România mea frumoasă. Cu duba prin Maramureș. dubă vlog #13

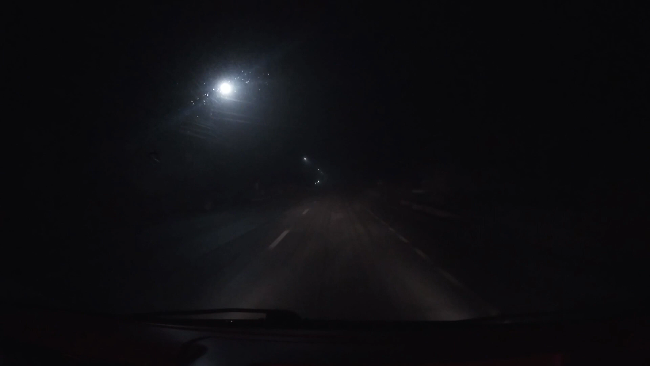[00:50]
Vreți după reală? Uitați-vă și voi ce-i afară O ceață de nu vezi nimic Mă uit în GoPro și parcă se vede mai bine Prin GoPro decât în realitate Am împătărnit, mai văd bine Uite, abia că se văd mașinile din față Suntem undeva pe la Între Dei și Cluj